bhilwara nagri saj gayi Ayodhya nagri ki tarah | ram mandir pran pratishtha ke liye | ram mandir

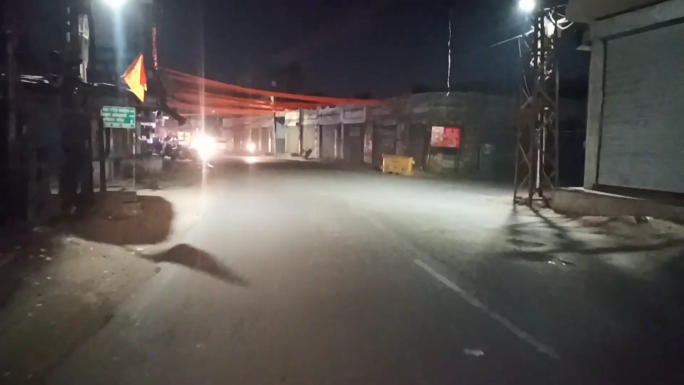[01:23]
गाइस अभी हम पहुंच चुके हैं मार्केट, और अभी हम पहुंच रहे हैं सीधा रेलवे स्टेशन। ओ भाई साहब क्या सजा दिया गया है देखो।
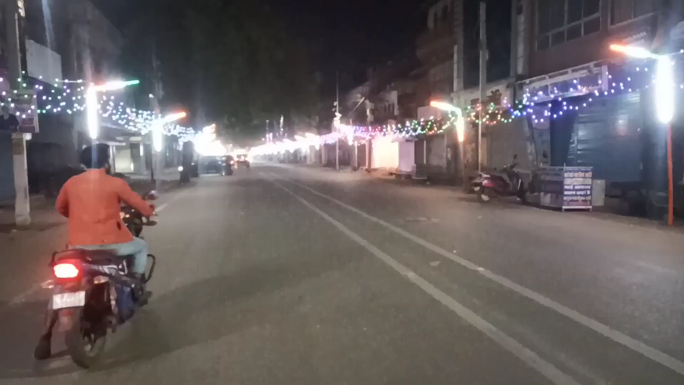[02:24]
अभी देखो ये पूरा रास्ता सजाया हुआ है आगे तक, भाई पूरी लाइटें लगी हुई हैं इस साइड तक, यहाँ से लेके मतलब पूरा इधर तक लगा, इधर तक सजा रखी है।